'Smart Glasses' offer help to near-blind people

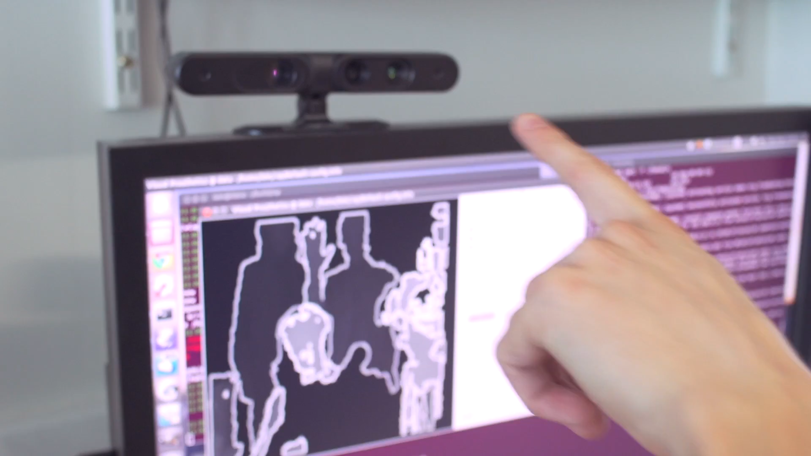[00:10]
The camera picks up the three-dimensionality of objects nearby and we can turn that into a bright, easy-to-see display and put that onto the inside, basically inside a pair of glasses.